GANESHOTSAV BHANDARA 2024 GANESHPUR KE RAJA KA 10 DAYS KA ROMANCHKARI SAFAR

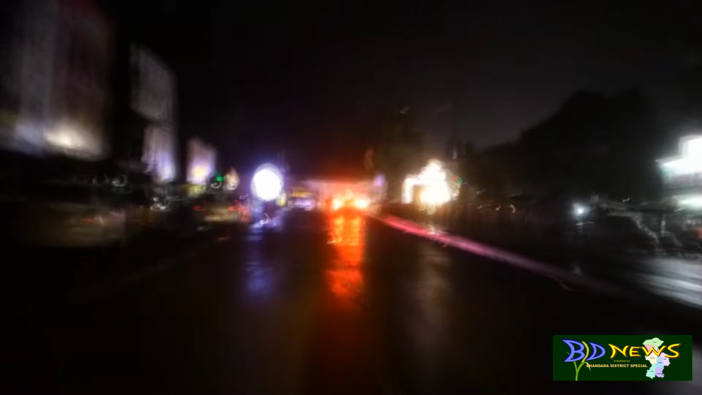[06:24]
और ये बारिश के वक्त किस तरह ये लाइटिंग दिख रही है और किस तरह का माहौल है यहाँ पर देख सकते हैं।